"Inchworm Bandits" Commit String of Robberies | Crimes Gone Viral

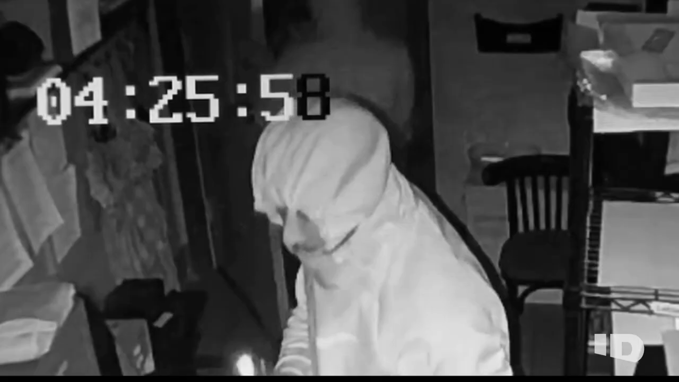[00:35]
That they've got their hoods up, they're wearing gloves, they're covered in head to toe, just trying to keep their identities concealed.
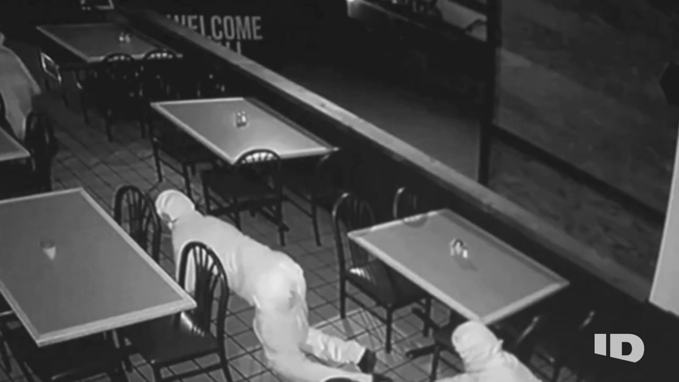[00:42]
And these burglars have a unique technique. Get down low, crawl, then roll.
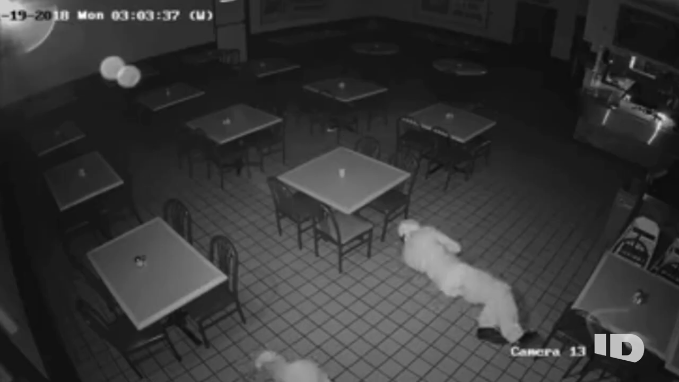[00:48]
We have motion detectors. They're part of the alarm.
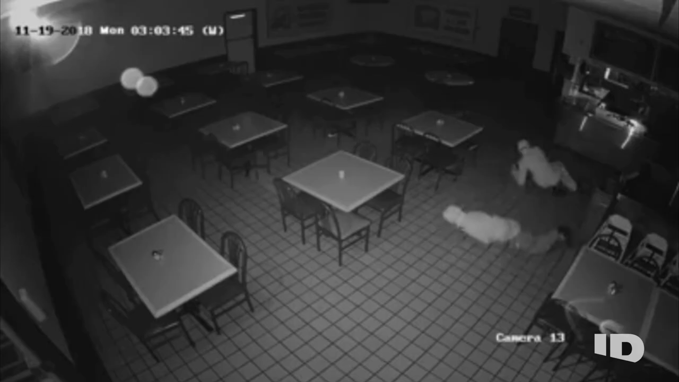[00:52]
And that's probably why they were rolling around in the restaurant. This looks like an action movie. Like there's a laser beam that's going to touch them and the alarm's going to go off and the bars are going to shut down on top of them if they trigger the alarm.
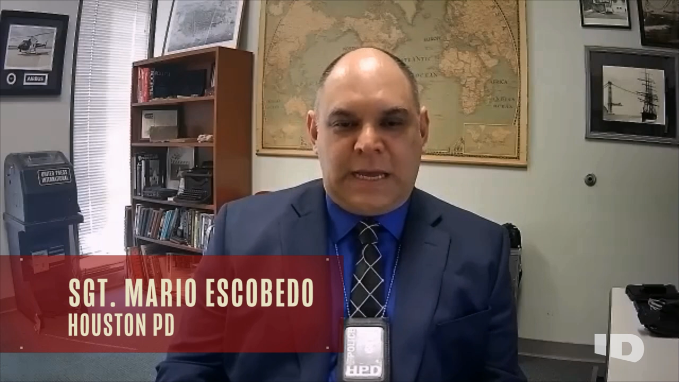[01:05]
They could also be, you know, afraid of other like infrared cameras, seeing them.
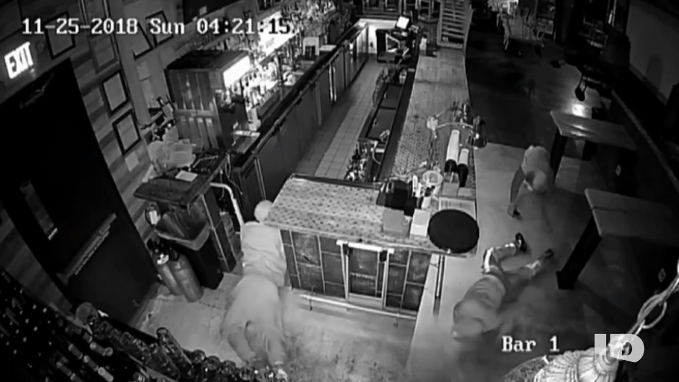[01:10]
The thieves have either forgotten or maybe they just don't care, but the cameras are recording their every move.
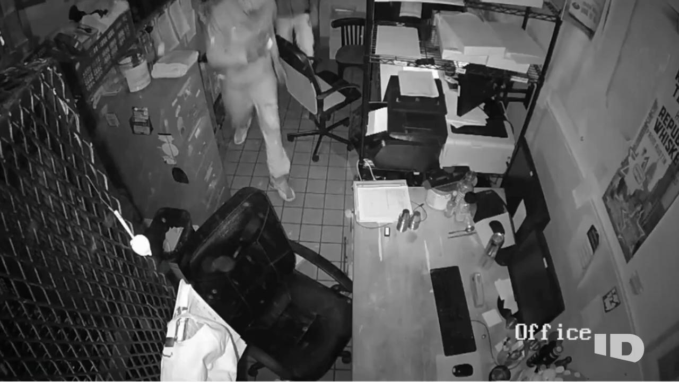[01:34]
And with an assortment of tools ready, they immediately get to work. They look around and they ransack.
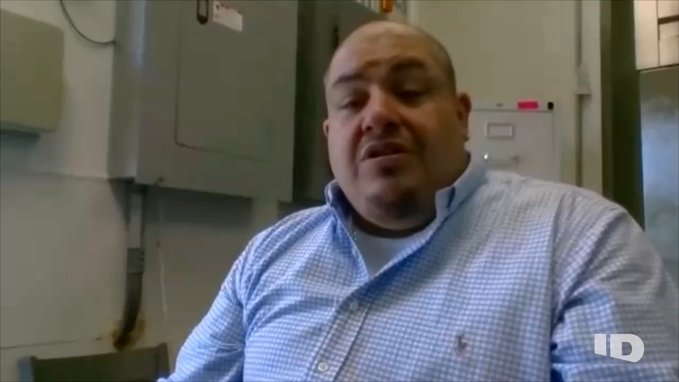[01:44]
They're looking for anything that's of value.
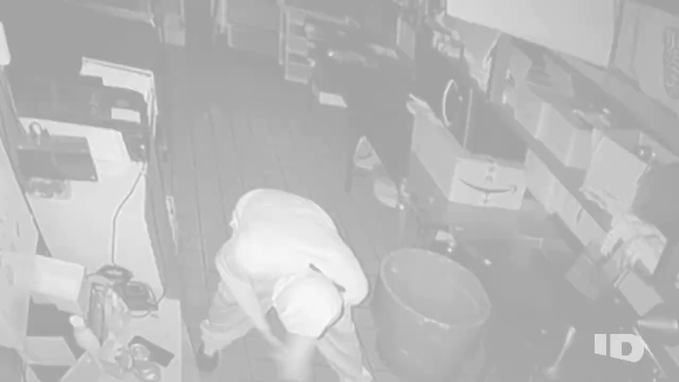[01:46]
They smashed the safe with a crowbar, sledgehammer, anything they had. These thieves cannot pry the safe open.
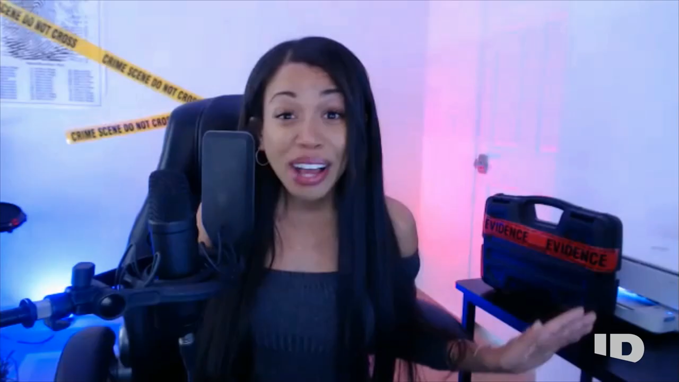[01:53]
They're beating the heck out of it, trying to get inside.
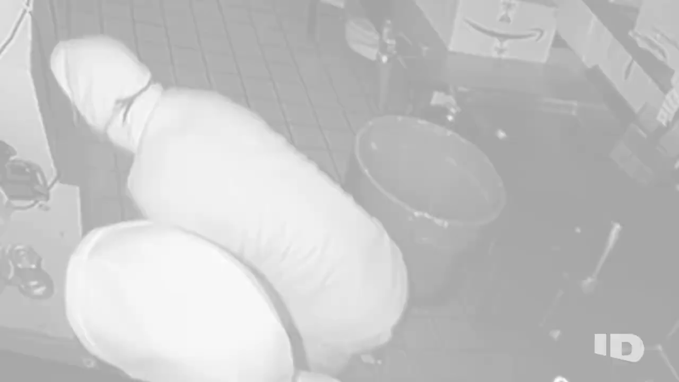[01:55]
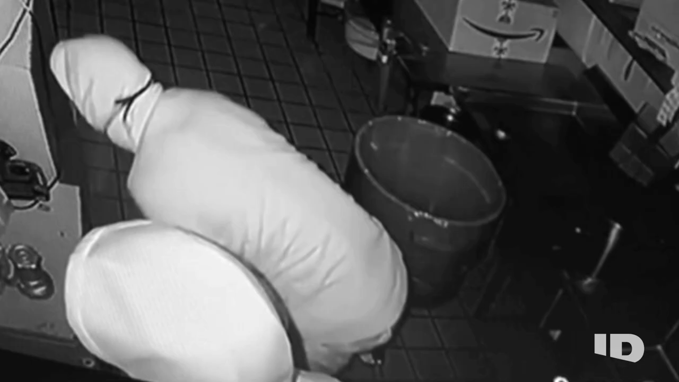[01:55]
And then at one point, we see one of them pull out their cell phone. They seem to be calling for help.
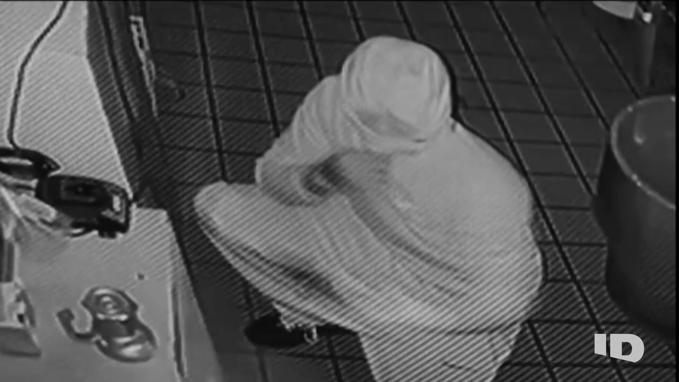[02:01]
After about 30 minutes, they finally give up. So even though they weren't able to open up the safe and get the money that they were looking for, they didn't want to leave empty-handed.
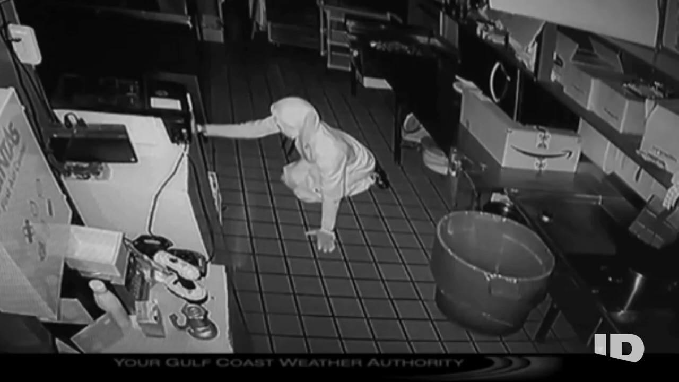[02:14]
They did take my boombox, my drill, and my flashlight.
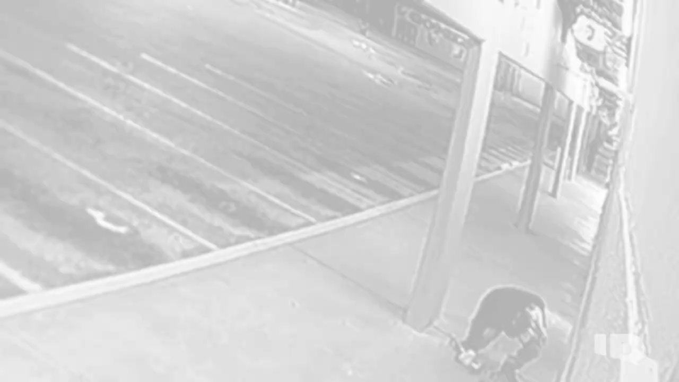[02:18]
Their most baffling haul? Some children's toys.
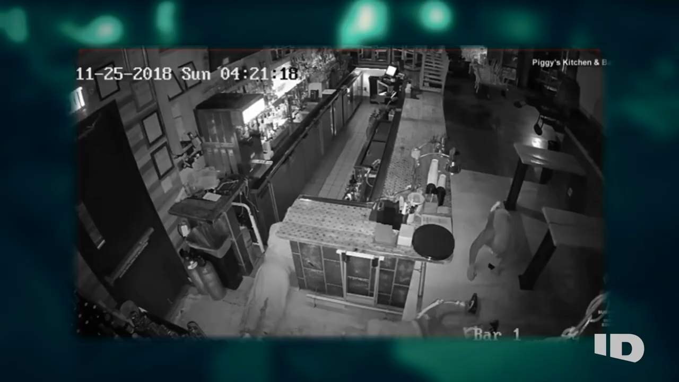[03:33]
The Inchworm Bandits. The staff is actually taking to calling them the Inchworm Bandits.
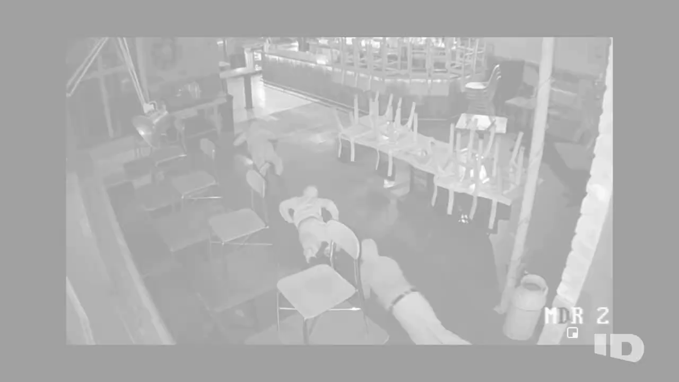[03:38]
It really just nods back to the fact of the movements that they were doing across the restaurant to try to keep low and do this really quietly. Um, and it's also a catchy name.
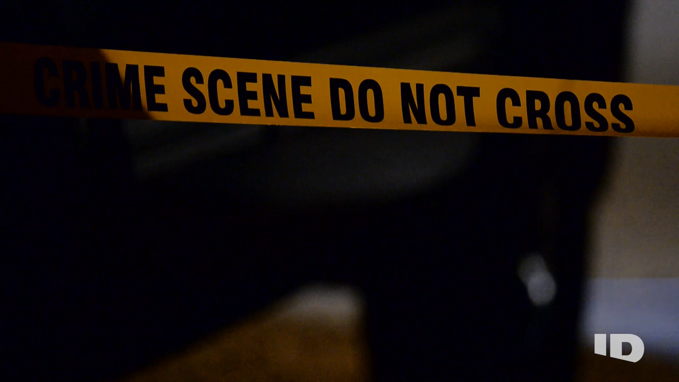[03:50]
Both police and the media soon realize that the same Inchworm crew is caught on multiple surveillance cameras, committing multiple burglaries. It's just a style that seems to be happening all the time now.
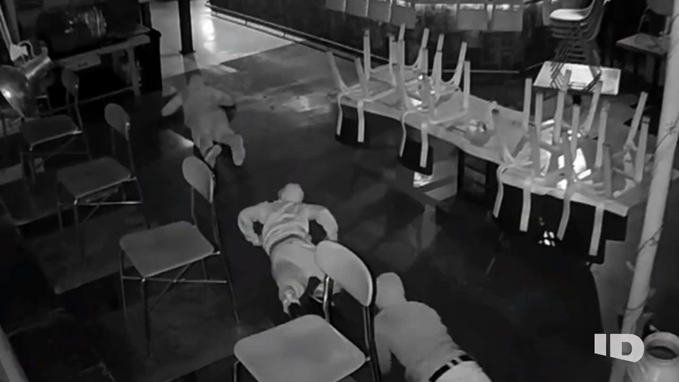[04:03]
There's an audible alarm. They'll back away. They'll wait a little while, see if the police show up right away. If not, they start with crawling on the ground as slowly as possible.